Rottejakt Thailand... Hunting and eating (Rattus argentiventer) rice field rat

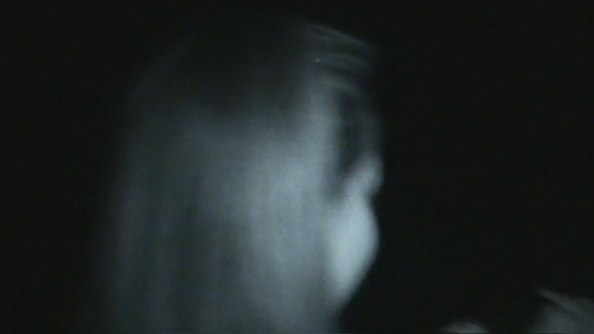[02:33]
It is very dark Wait I am not sure Where is the car?